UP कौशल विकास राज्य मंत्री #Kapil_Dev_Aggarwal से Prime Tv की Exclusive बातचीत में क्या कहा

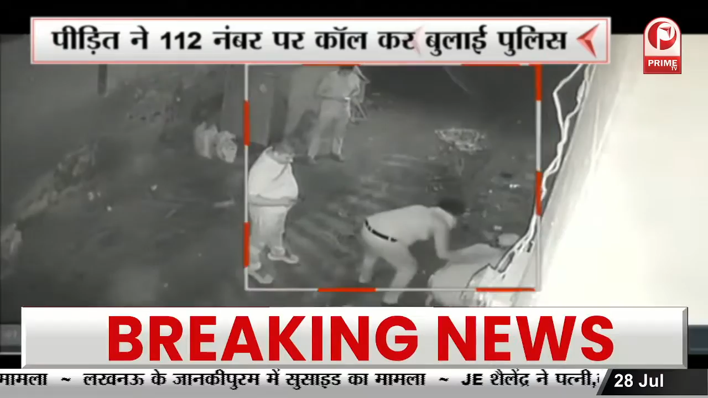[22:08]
पहुंसते ही बदमाशों में भगदर्द मच गई बता दे ये सारा मामला सिस्टीवी में कैद हो गया